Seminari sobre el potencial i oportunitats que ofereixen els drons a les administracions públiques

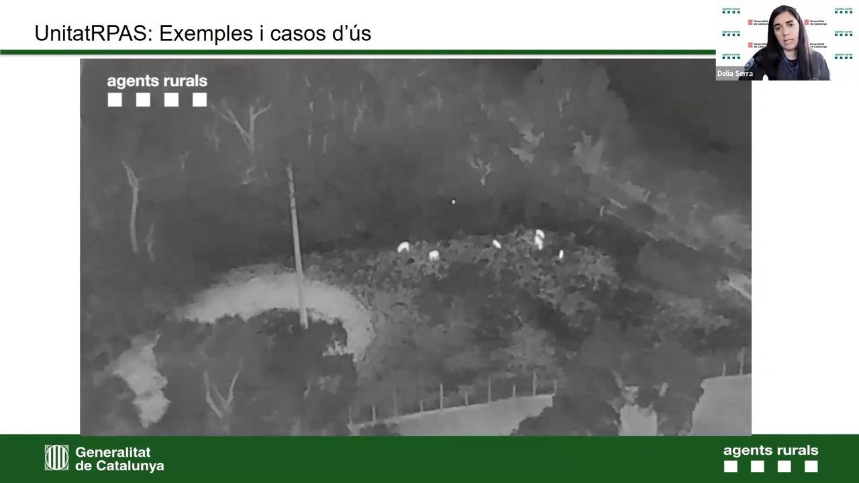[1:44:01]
Veieu que perfectament es poden veure les ubicacions i es poden fer la comptabilització tant d'adults com de cries.
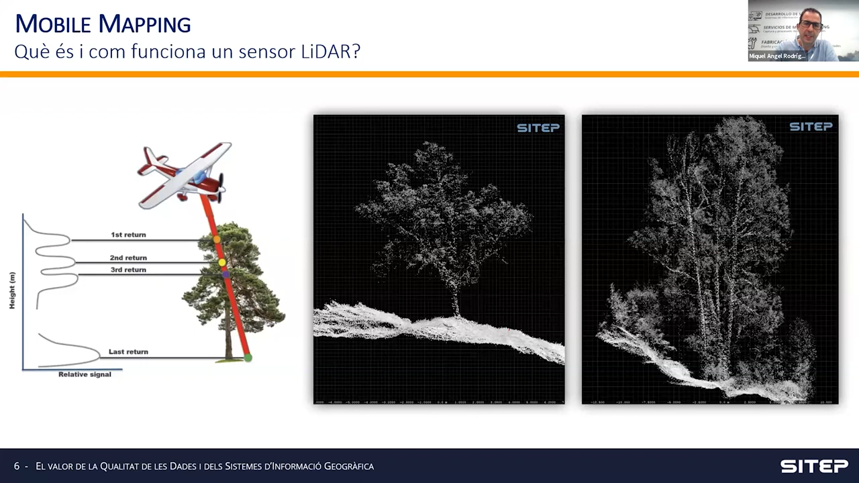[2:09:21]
Aquest làser, en funció de les seves característiques, té la capacitat d'atravessar objectes translúcids, com seria, per exemple, una fulla. Això fa que no tinguem només un retorn, sinó que puguem tenir N retorns, diverses fulles que anem trobant i fins i tot el terra, que seria l'últim retorn. I com visualitzem aquest nombre de punts? Doncs així. Val, què és important, llavors, per poder tenir dades de qualitat? El sensor.
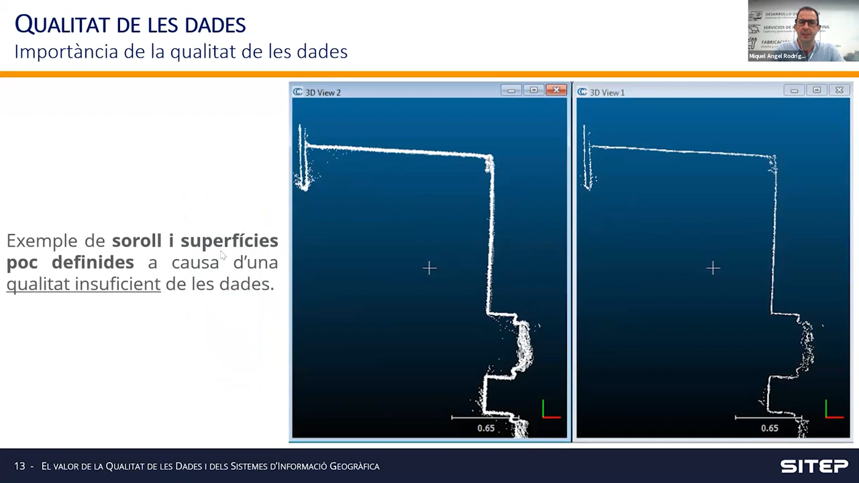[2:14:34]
Imagineu-vos que això no és una paret, sinó que és una superfície d'un abocador i volem calcular el volum de producte que tenim en aquell abocador. Bueno, doncs l'error que tindríem aquí, en aquesta imatge de l'esquerra, seria molt gran respecte a aquest que tenim. D'acord? Simplement un exemple. Després, per comparar també tipologia de sensor.
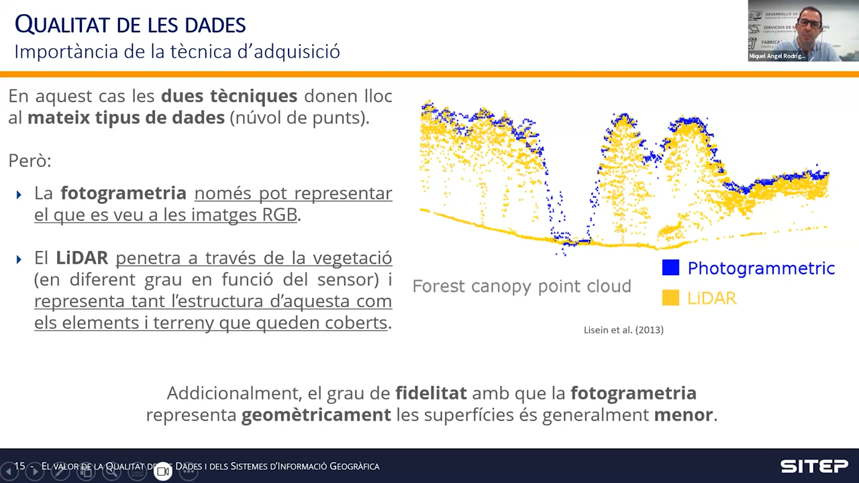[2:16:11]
Però no estaríem veient què hi ha sota de la cobertura de les fulles, de les primeres fulles de la vegetació. En canvi, si agafem un líder que tingui capacitat de penetrar la vegetació, veurem també la cobertura i també veurem el que hi ha a sota d'aquesta primera capa de fulles. Llavors, hem de saber per què volem el sensor per poder-lo escollir de forma correcta.
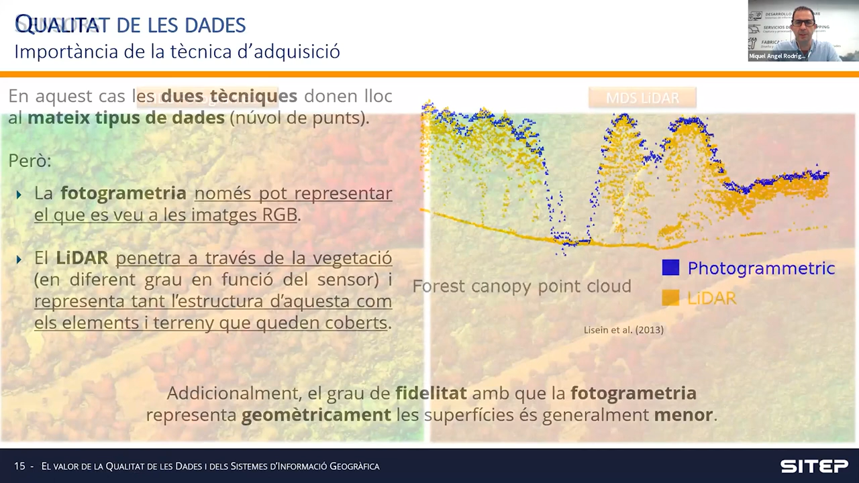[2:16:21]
Aquí tenim una altra comparació entre el que seria un model digital de superfície, d'acord? Això seria una representació del que veuríem a vista d'ocell d'un bosc. Doncs, si ho fem amb una càmera RGB, aquesta és la qualitat que obtindrem. Si ho fem amb un líder, aquesta altra és la qualitat que obtindrem. Bueno, el nivell de detall és molt superior. Tot depèn de la finalitat dels nostres objectius,
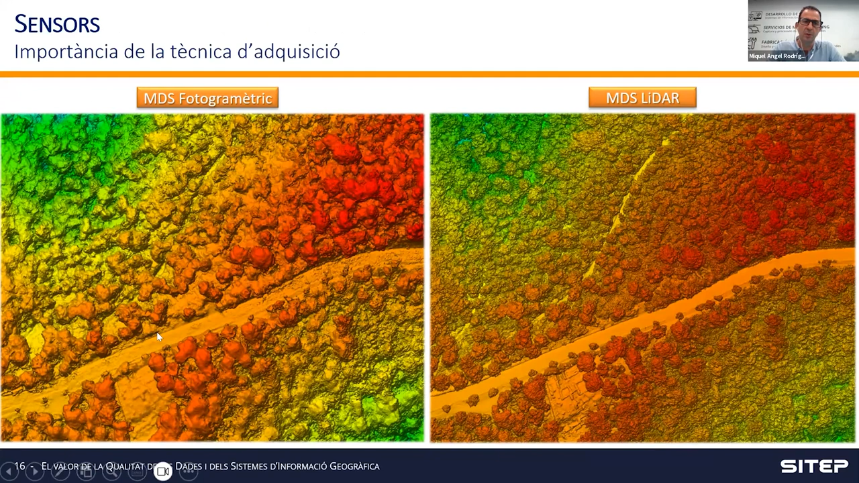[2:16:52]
que sigui suficient un model fotogramètric fet amb una càmera de color, una càmera RGB, o si hem de passar a un sensor líder. Ara posarem un exemple. Nosaltres fem servir aquest tipus de vehicle.
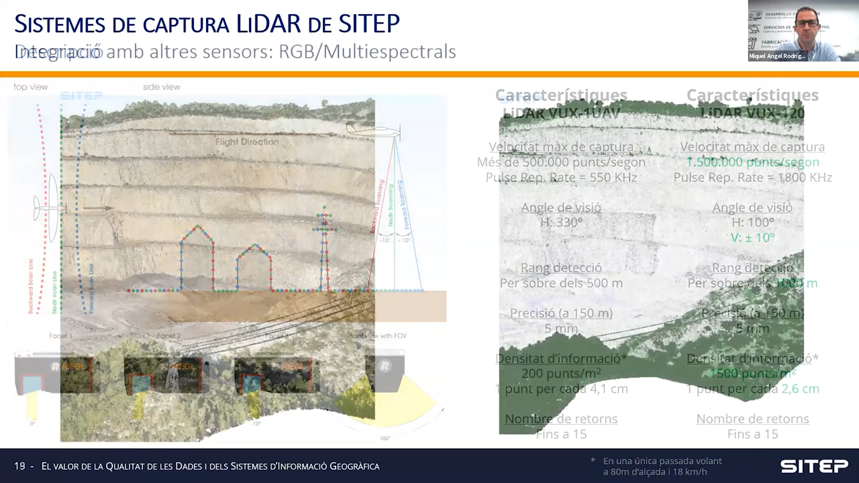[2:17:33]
Això és una cantera de Garraf, i aquí veieu que no és una imatge ben definida, sinó que són puntets. Si féssim un zoom, veuríem que teníem en un núvol de punts, com es diu, i l'hem acolorit amb la informació de les càmeres RGB. I això ens dona una visió fotorealista d'aquest núvol de punts. Veieu també la precisió i la capacitat d'escanejar objectes de petites dimensions.
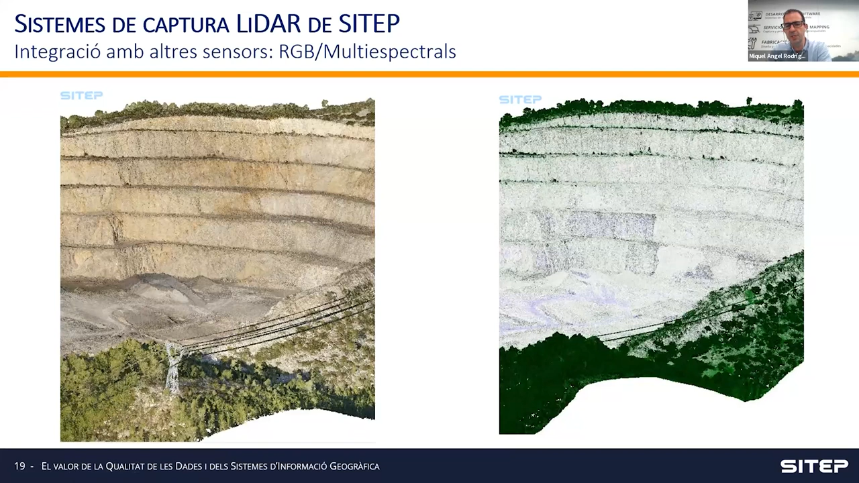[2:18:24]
I aquí tenim el mateix núvol de punts, però l'hem acolorit en comptes amb una càmera RGB, amb una càmera multiespectral, que ens dona un altre tipus d'informació. Els colors ens estan donant una informació diferent d'una càmera RGB. Bé, tan important és tenir dades de qualitat com poder-les fer servir,
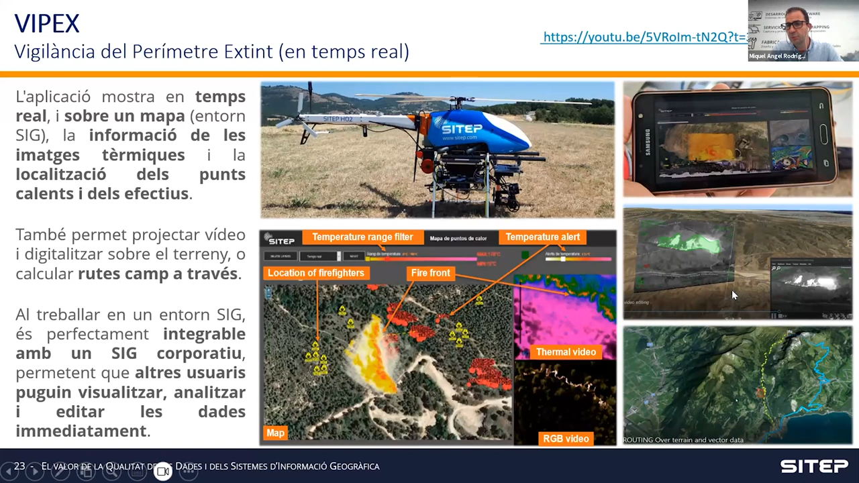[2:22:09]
Aquí tenim diferents tipus de representacions d'aquestes imatges tèrmiques representades en un GIS i que en funció de les necessitats que vulguem cobrir, les visualitzem d'una manera o d'una altra per prendre les decisions correctes.
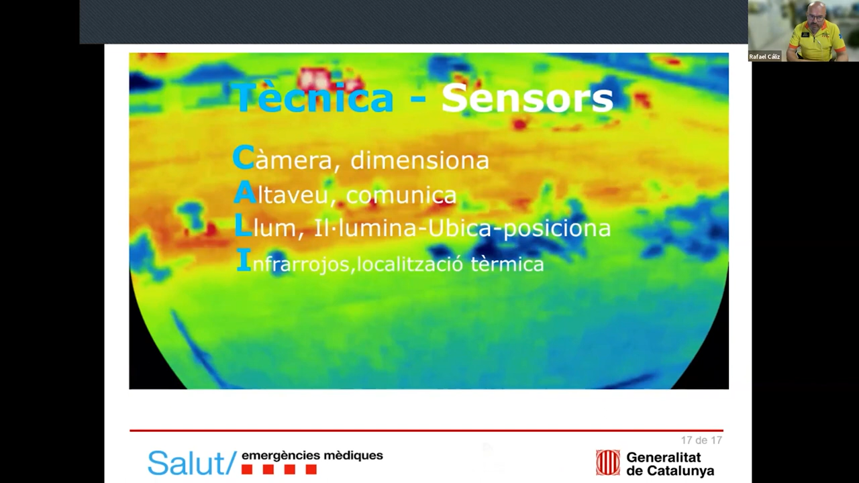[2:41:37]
se diferencia bien el movimiento, lo cual a nosotros nos dice quién está y quién no está.
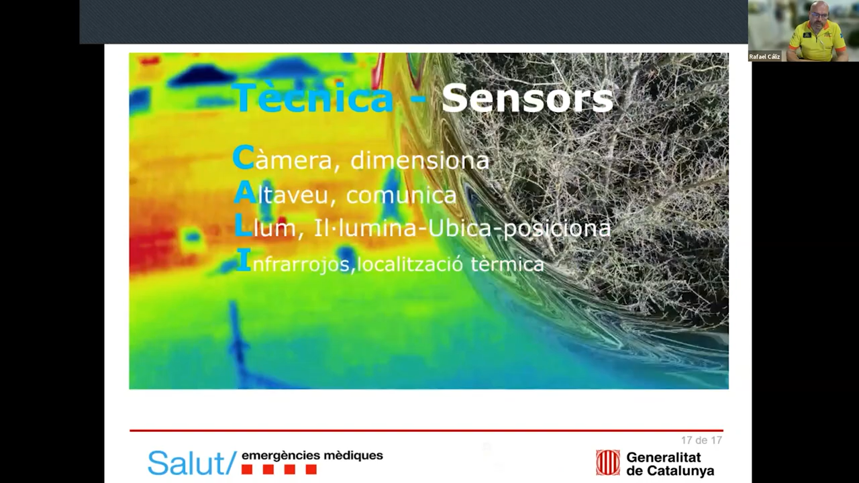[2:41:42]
Vale. Aquí, como veréis, se ve un poco lento, pero...